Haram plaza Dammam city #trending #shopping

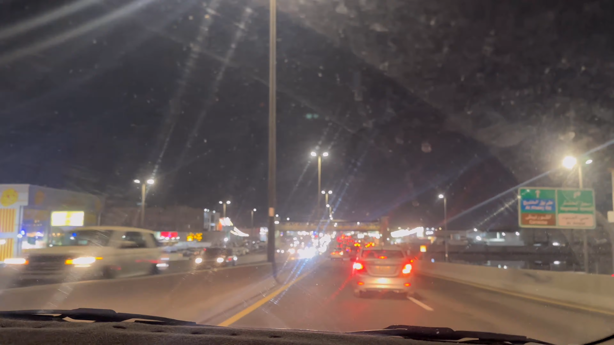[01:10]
अगर ट्राफिक नहीं हो तो और जल्दी भी पहुष सकते हैं तो यह आप देख सकते हैं यह जो रोड है पुदरिया वाला रोड है टोट मार्केट और यह इस ताइट में जो पूरे दिख रहे हैं ना यह सब चोकलेट का यहां पर अच्छे प्राइज में आपको
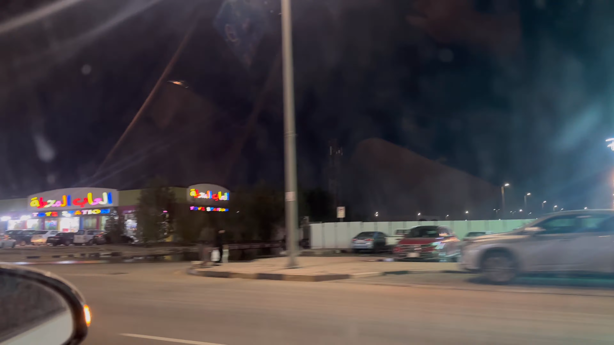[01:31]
चोकलेट म
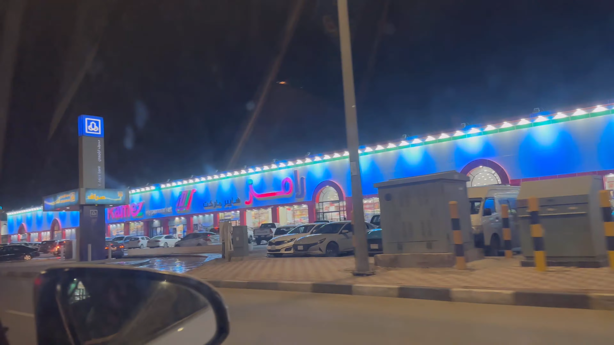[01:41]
मतलब कम दाम में आपको सामान मिल सकता है और इस साइड में मैक्स है और मैक्स के तोड़ा आगे चोकलेट का एक बहुत बड़ा मौल
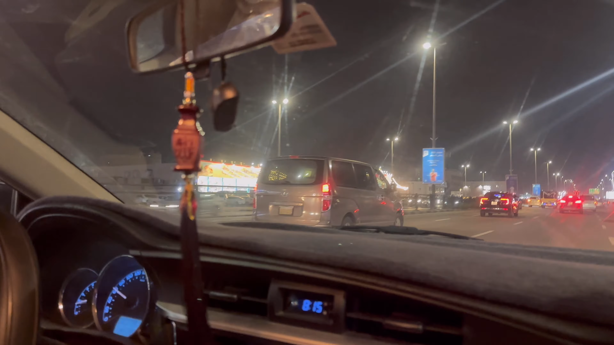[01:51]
है इसके अंदर बहुत सारे चोकलेट है हर वराइटी का चोकलेट है तो हम लोग अभी हरम प्लाजा के पास में पहुच चुकी है आप